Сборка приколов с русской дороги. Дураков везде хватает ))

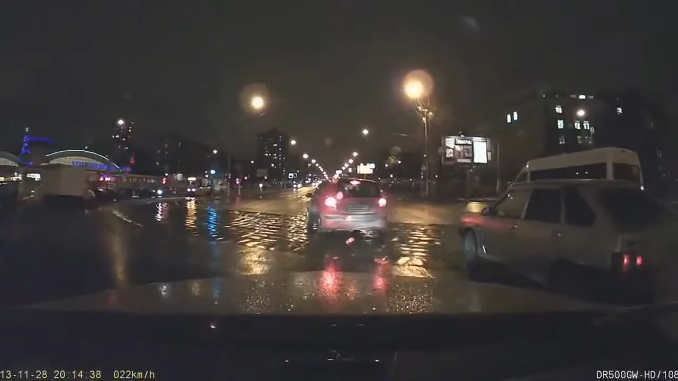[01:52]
Что-то ни разу не потащил у него этот. Ой. Опа! Ой, видеорегистратор наш снял.